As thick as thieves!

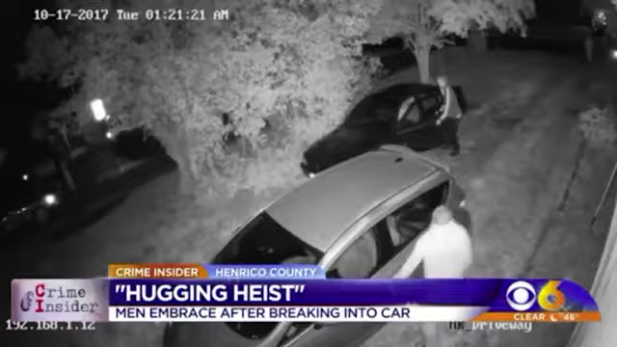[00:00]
RIFLING THROUGH CARS IN THE EARLY MORNING HOURS IN HENRIKO'S EAST END. RETIRED HENRIKO DEPUTY CHRISTOPHER WILSON... HUGGING, I MEAN CELEBRATING... SAYS WHAT HE SAW IN SURVEILLANCE MAKES HIS BLOOD BOIL. THERE'S A PLACE FOR YOU. I'D LIKE TO INTRODUCE IT TO YOU.